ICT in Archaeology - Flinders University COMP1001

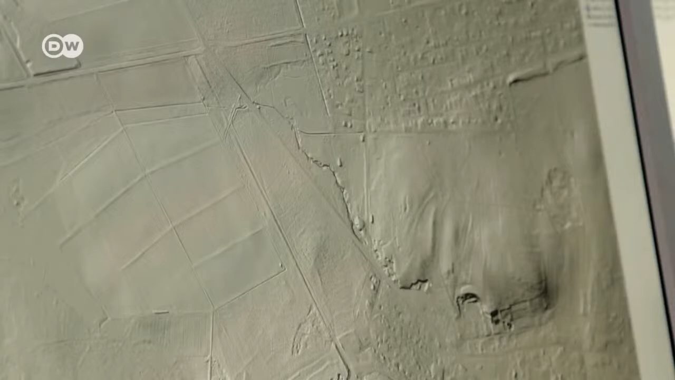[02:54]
On this image, you can follow the course of the Roman limes, the border between the Roman Empire and non-occupied regions.
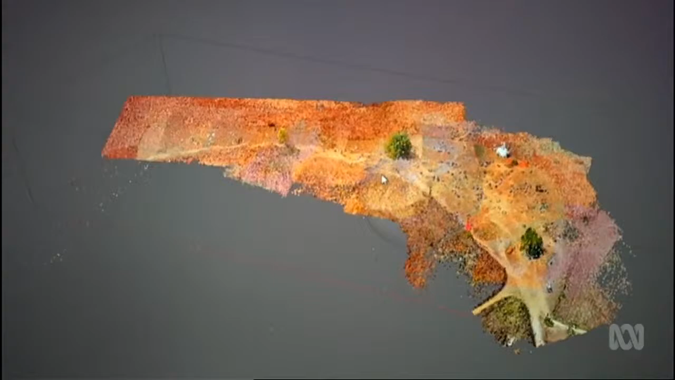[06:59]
So you end up generating a 3D point cloud of pixels floating in space.
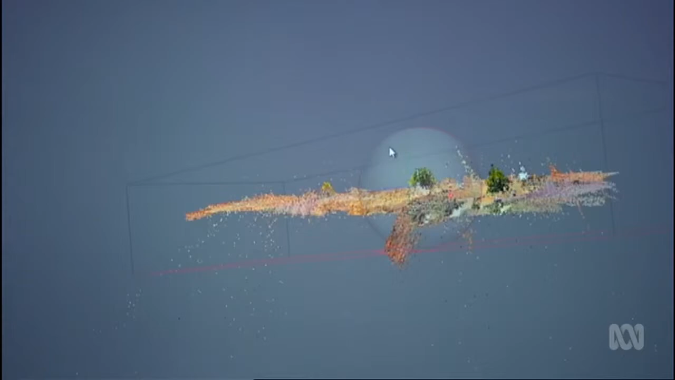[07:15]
And then I'm going to show you the model once it's been densified.
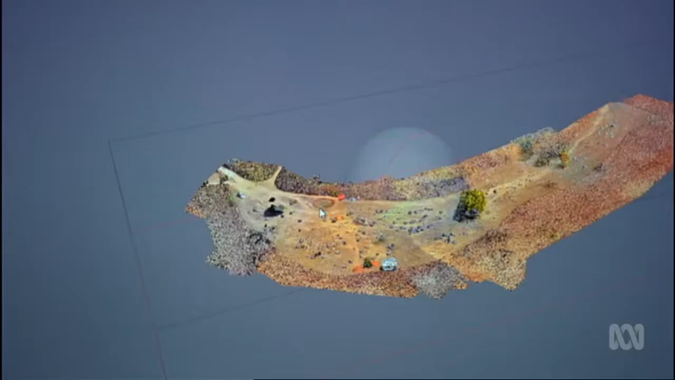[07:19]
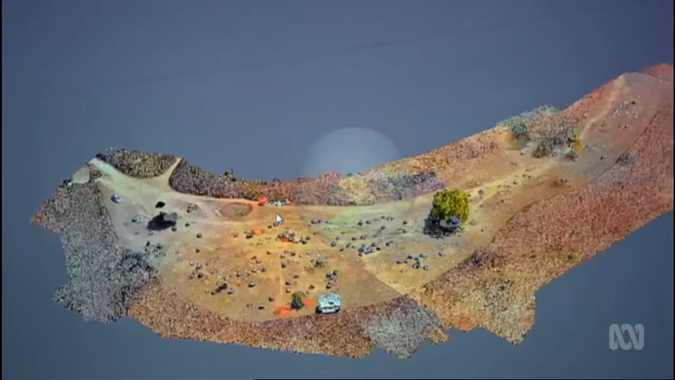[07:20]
This image now, you're looking at the 3D model as a textured wireframe.
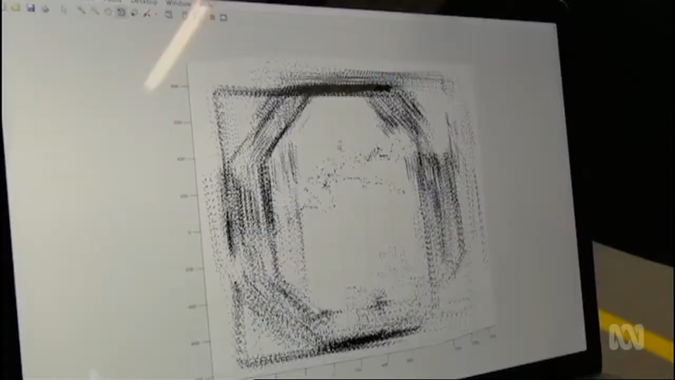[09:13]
So it's effectively building up the 3D image of this tunnel as it goes.